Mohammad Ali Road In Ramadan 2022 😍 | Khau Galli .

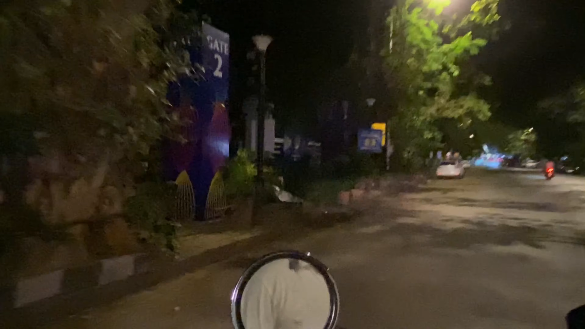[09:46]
बॉयज अभी हम लोग, अभी देखो यहाँ से पूरी पब्लिक को हटा दिया गया
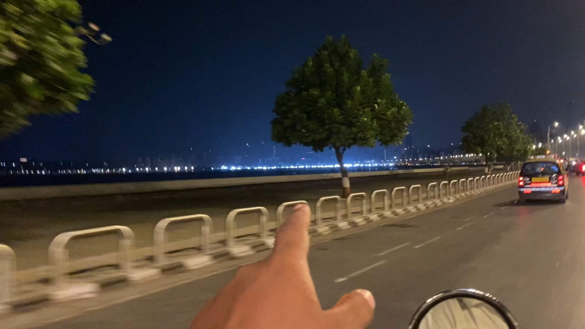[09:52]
है, तो पुलिस लोग हम लोग को भी भगा रहे हैं, मतलब हम लोग को तो अब तक भगाया नहीं है, पर ये देख सकते हो सबको उठा रहे सब।
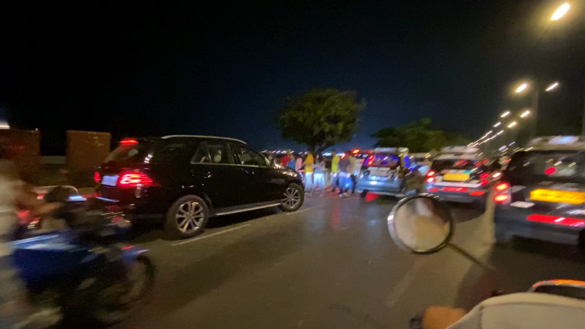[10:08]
ये देखो सब लोग को भगा रहे हैं। देखो